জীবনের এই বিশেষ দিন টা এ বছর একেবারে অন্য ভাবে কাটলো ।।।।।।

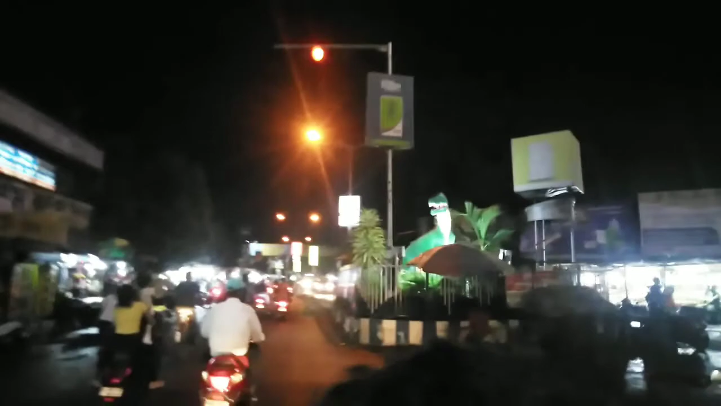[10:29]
বাড়িতে বসে বসে বোর হচ্ছিলাম, আর একদিন এসেছি স্নেহাকেও একটুখানি ঘুরিয়ে নেওয়ার জন্য, বেরিয়েই পড়লাম।
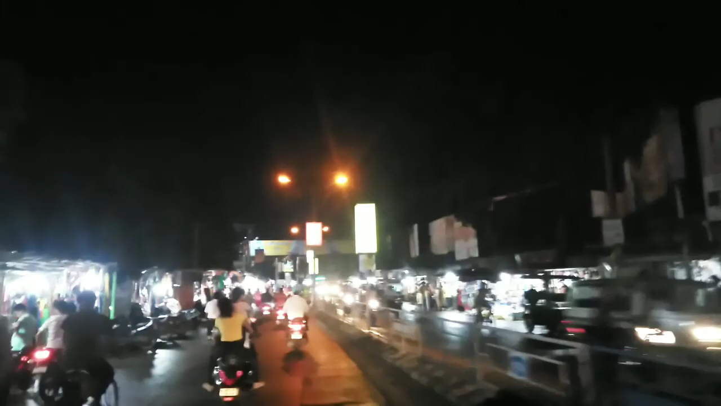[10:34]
আমারও ঘোরা হবে বললামই তোমাদের, জেনিভার্সারিতে বাড়িতেই বসে থাকবো, কি একটুখানি ঘুরে ফিরে আসি। আর এই যে রাতের শহর, রাতের নয় সন্ধ্যার শহর মেদিনীপুর, পুরো লাইটের লাইট চারিদিকে। এটা হচ্ছে সাইডগুলোতে পুরো ফুটপাথ রয়েছে, সেই জন্য বিশেষ করে এই জায়গাটাতে এত পরিমাণ লাইট।